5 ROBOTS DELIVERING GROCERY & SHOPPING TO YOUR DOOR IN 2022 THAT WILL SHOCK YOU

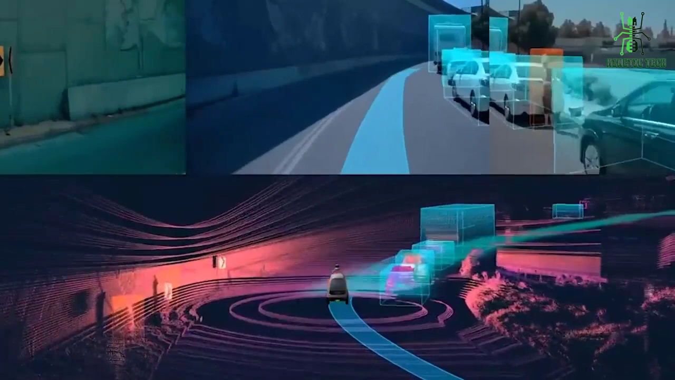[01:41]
Unlike other delivery robots, Neuro does not rely on GPS navigation but instead uses optical recognition software to avoid obstacles and find the fastest route to its destination in order to deliver its cargo as quickly as possible.